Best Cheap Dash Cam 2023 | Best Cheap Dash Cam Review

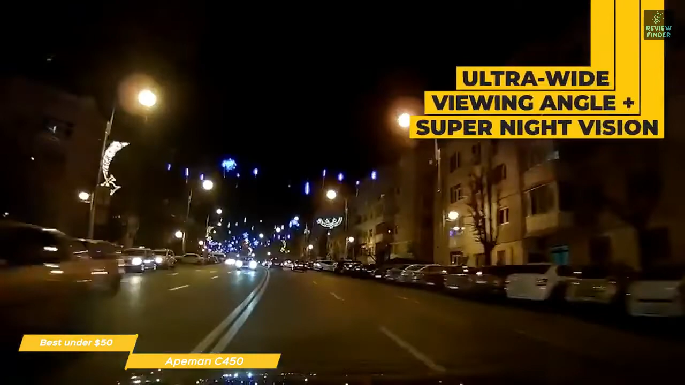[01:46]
This dashcam also has an ultra-wide 170-degree viewing angle that captures more detail and reduces blind spots and super night vision.
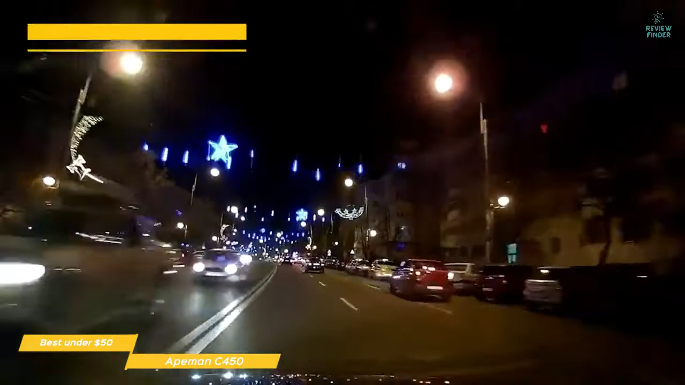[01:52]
The combination of an F1.8 large aperture WDR and HDR delivers clear nighttime images without the need for an external light source. The Aitman C450 does its job as a dashcam.